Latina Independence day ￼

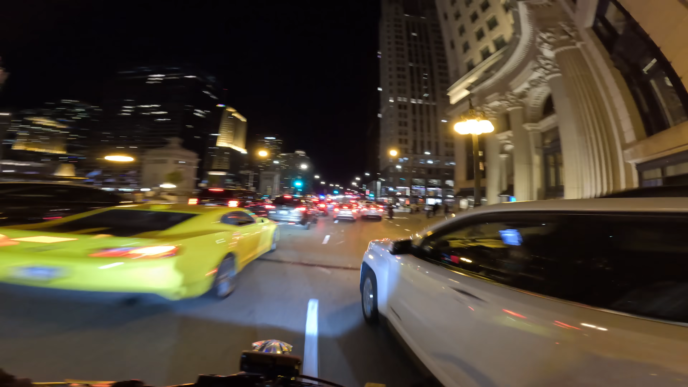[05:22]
Funny, there's gonna be a Brad 636 video with me just in the background the whole time shadowing him. He's gonna post this video. I'm gonna be just popping in and out around him. Oh, we got the old C4 brother. Looking good. Oh, we got some Latinas. Mi amores. Mamacitas. This street is loaded, guys. We got some e-bikes. We got some señoritas on the side in their body suits.
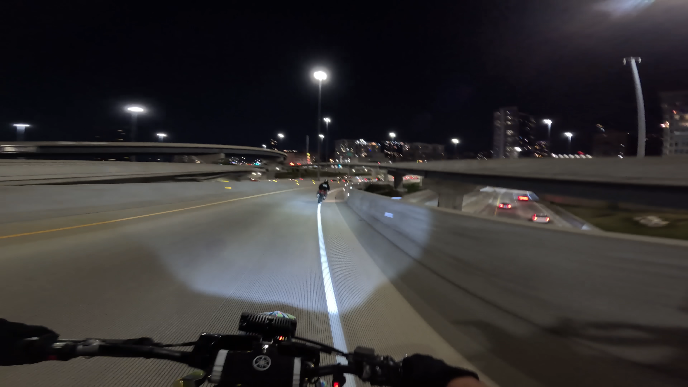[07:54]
We'll probably eat and then go back out and see if anything else is going on. See how much more hooligan-y they get out yonder. Well, Brez, we are back, Brez. They got roads barricaded and all kinds of stuff.
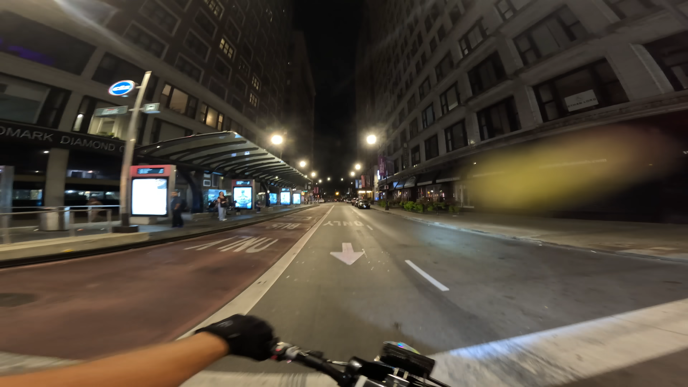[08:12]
Yeah, they got all the streets blocked off now. Now they're trying to push everybody out of here.
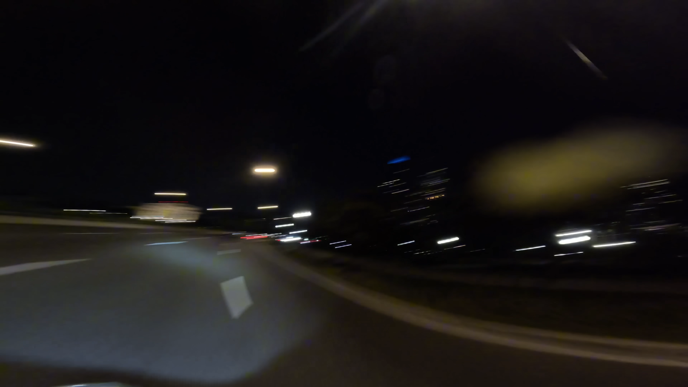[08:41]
The city is beautiful at night, boys. I'm gonna miss this place. I don't know how many videos I got left here. Maybe this might be the last one here. It's Chirac. But who knows, y'all will know more than me. No, you won't, because technically I'll know more. I know more than y'all. We'll all find out together, Brez. And they cleared out the park too. They got cops in the park. They said, no fun. Everybody go home.
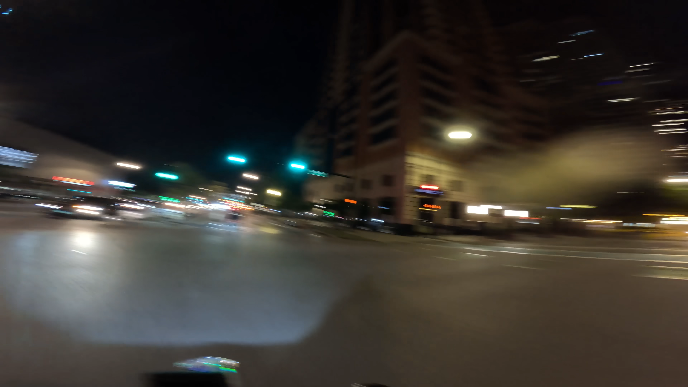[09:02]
I just can't get over how big of a cop present this is. Presents. There's just so many of them.